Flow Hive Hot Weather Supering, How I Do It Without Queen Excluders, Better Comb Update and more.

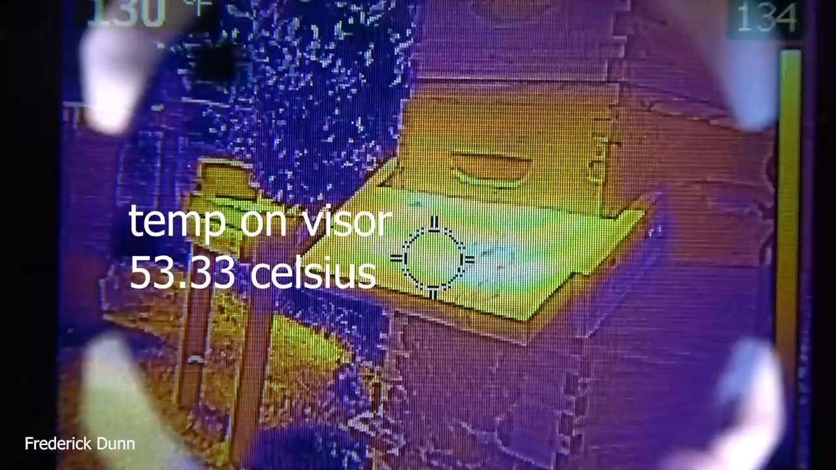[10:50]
temperature on the hive visor 129 degrees fahrenheit 53.33
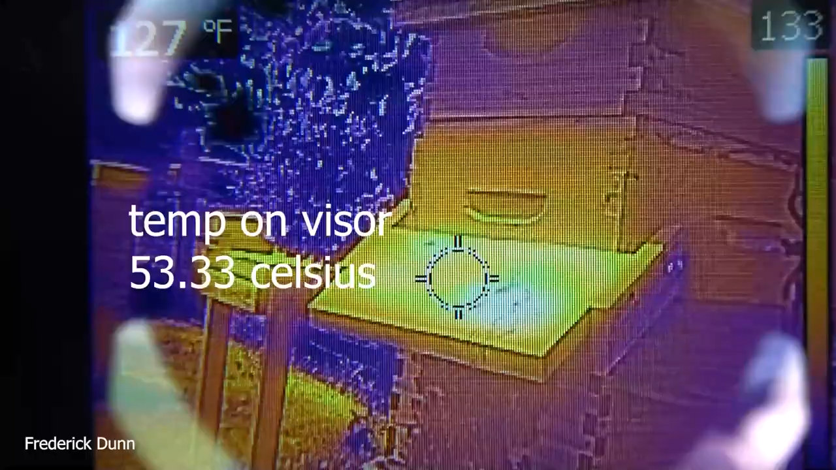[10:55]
celsius the hive visors provide shade and protection the bees that
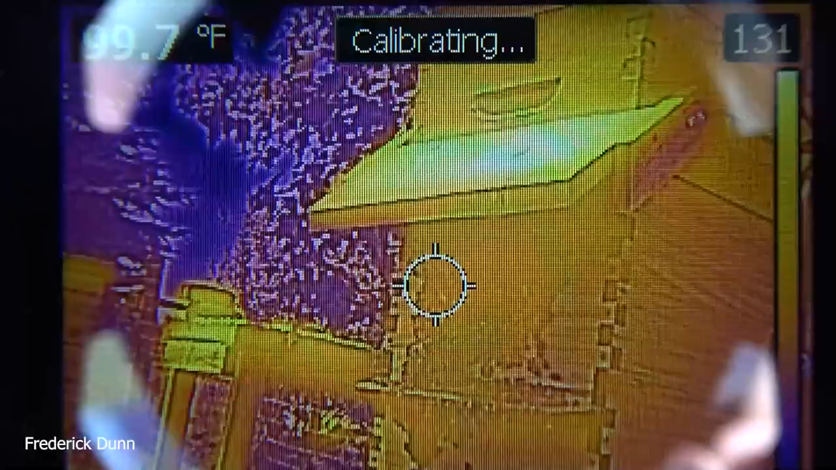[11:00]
move out of the hives on these hot days tend to collect in the shade of the high
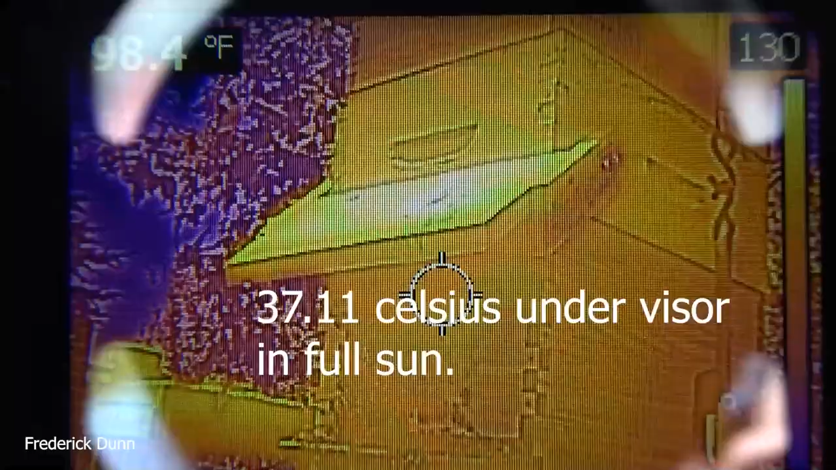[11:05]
visor under the visor 37.11 celsius 97.7
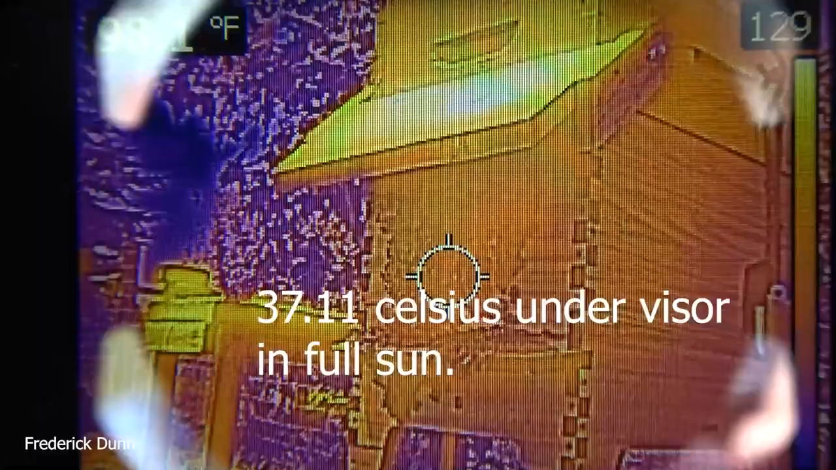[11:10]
to 98 fahrenheit that's a flow hive too we're
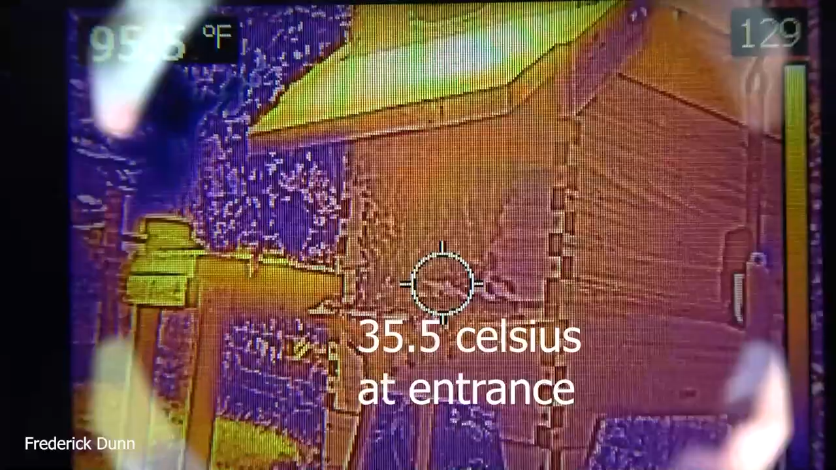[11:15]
going to look at this one a little later on but the reason i'm featuring it right now is i'm going to pull that feeder
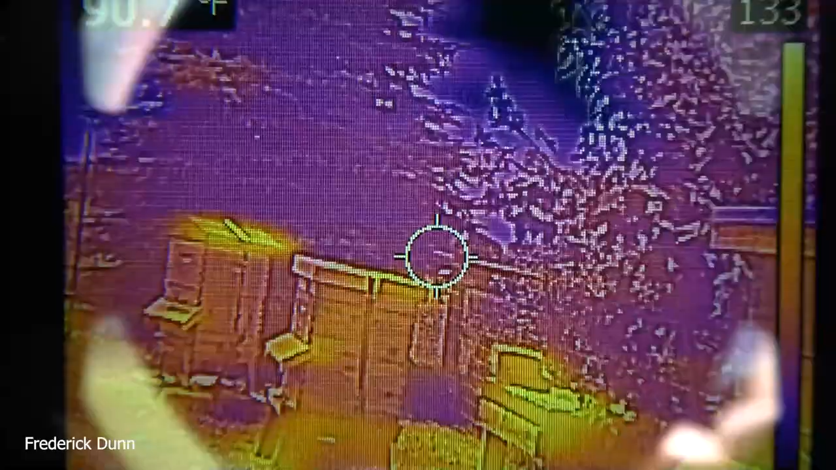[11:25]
super on it i'm going to show you how i do that so now we'll go back to our hive here that
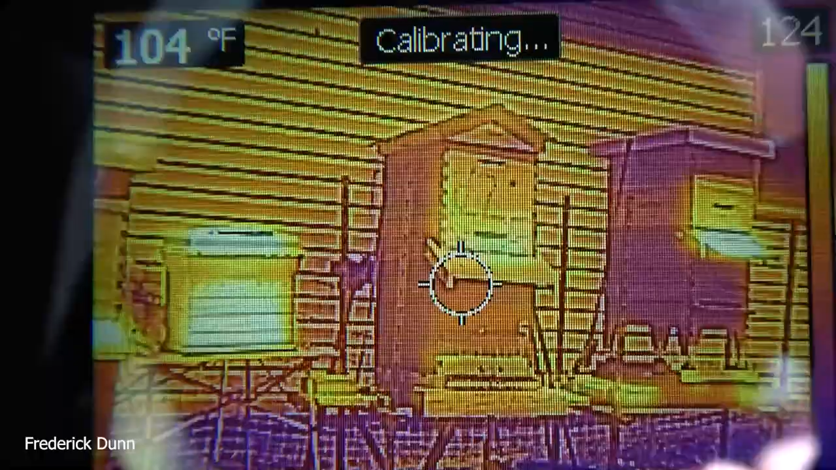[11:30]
On screen: spot 104°F
we're extracting the honey from get some thermals off the front of it you
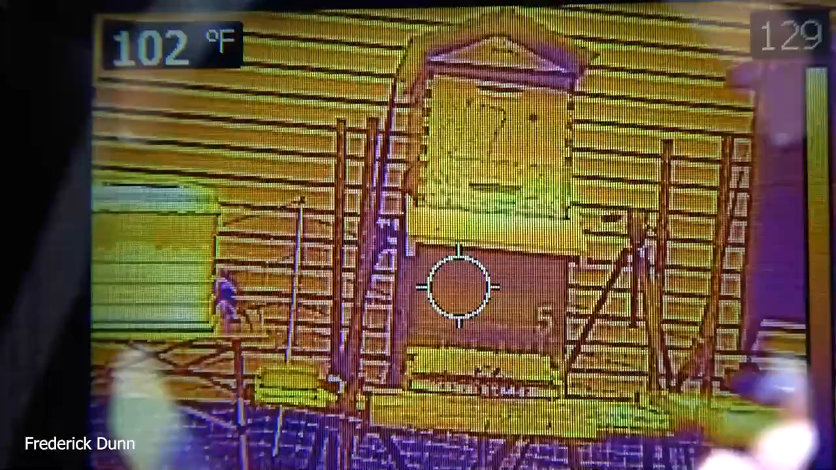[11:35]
On screen: spot 102°F
also notice that the honey no longer leaks down into the bottom and
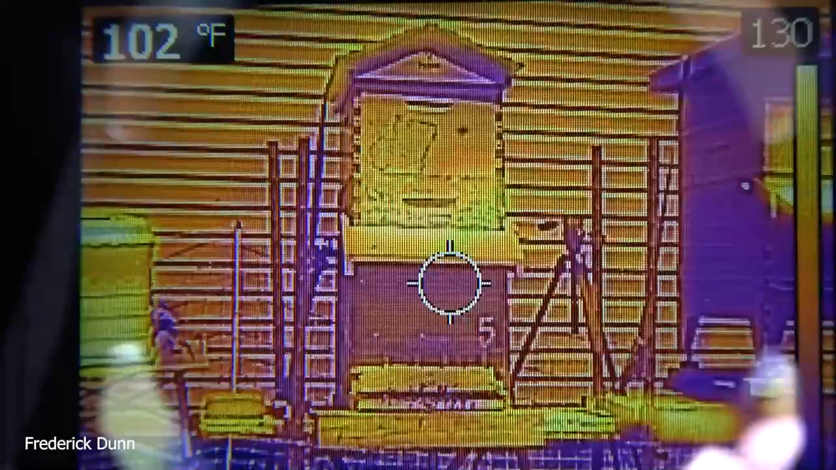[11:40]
On screen: spot 102°F
pushes out the bees the bee behavior on the landing board and in front is perfectly normal
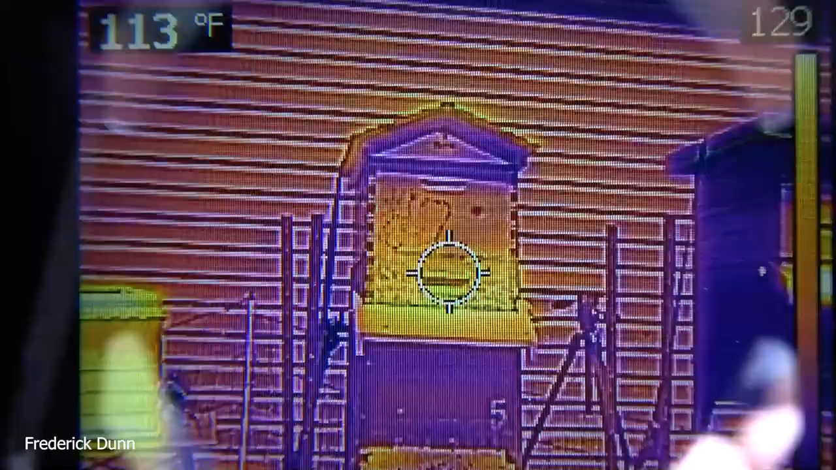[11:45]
On screen: spot 113°F
113 degrees fahrenheit direct sunlight there was a high point then
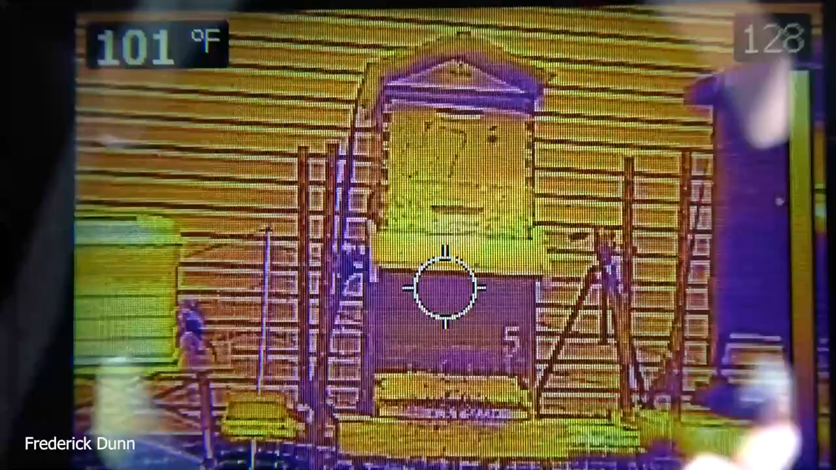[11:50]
On screen: spot 101°F
we get down in the shade of course there's a good drop off but i also want to take a look at
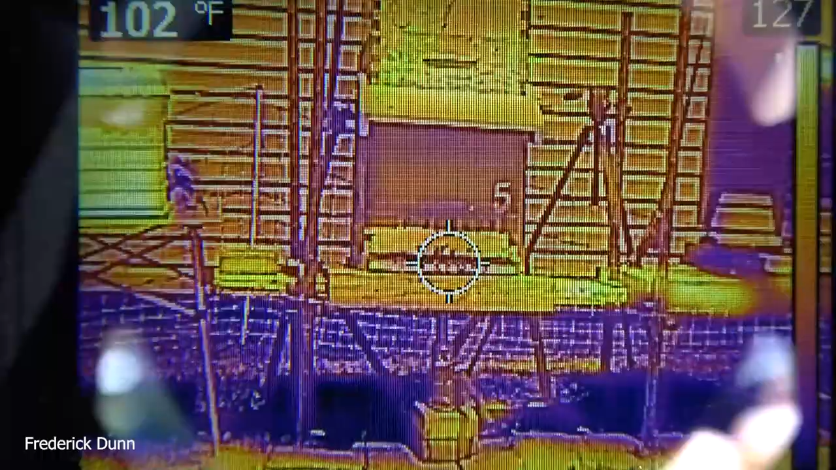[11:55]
On screen: spot 102°F
what the temperature is coming out of that entrance reducer
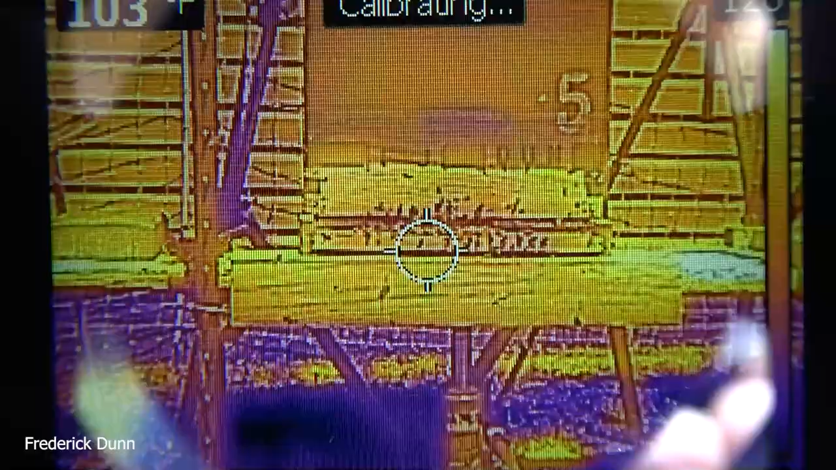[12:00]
which is a screen by the way so the bees can still pull air through it and they won't get
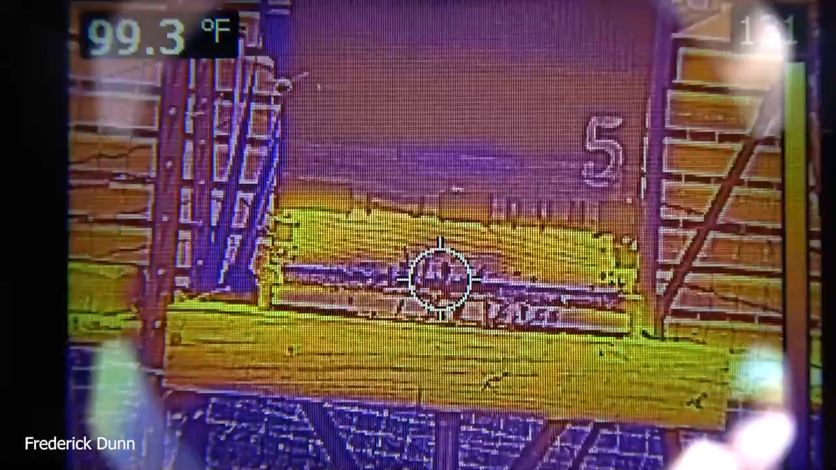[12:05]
On screen: spot 99.3°F
robbed later on when foragers run out of work 37.5 celsius at the entrance which is about 97 degrees fahrenheit
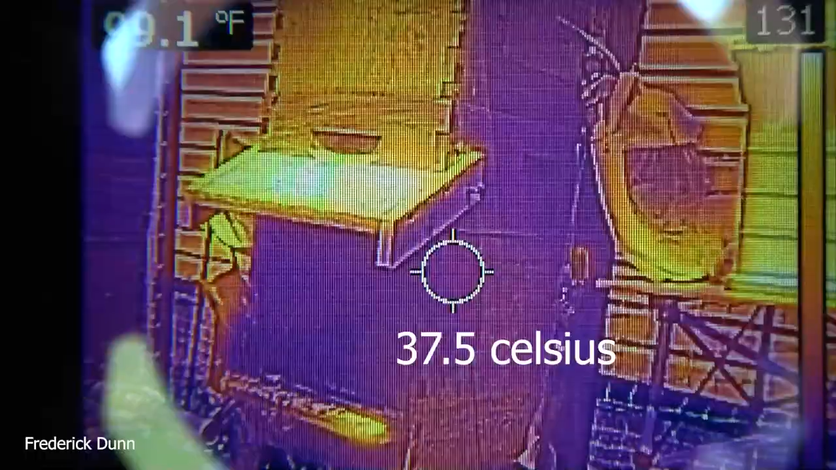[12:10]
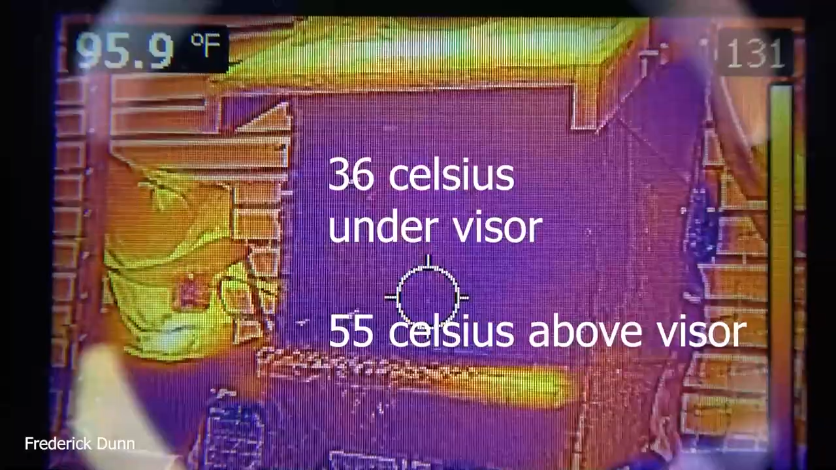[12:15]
and 36 under the visor 55 celsius
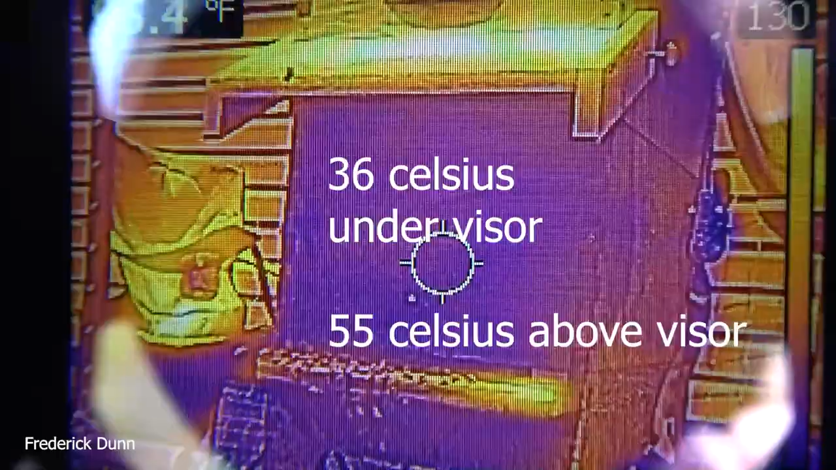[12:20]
above the visor big differences here those visors really
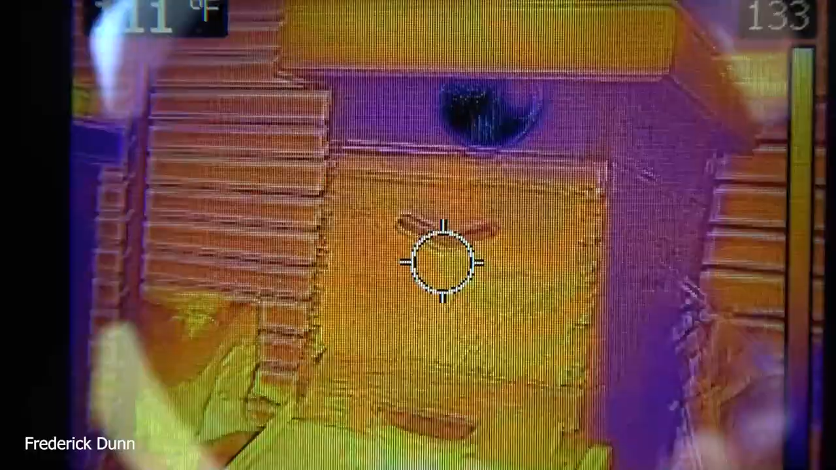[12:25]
help they shield the bees on the landing board and give them a place to cluster on the outside while